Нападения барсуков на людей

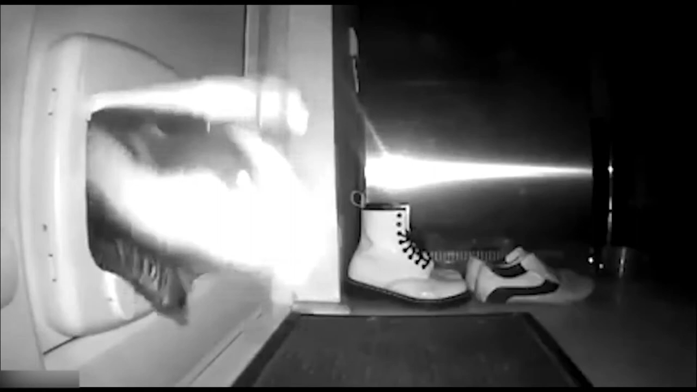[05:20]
какое животное посещает их ночью, наводит беспорядки на кухне и съедает кошачий корм.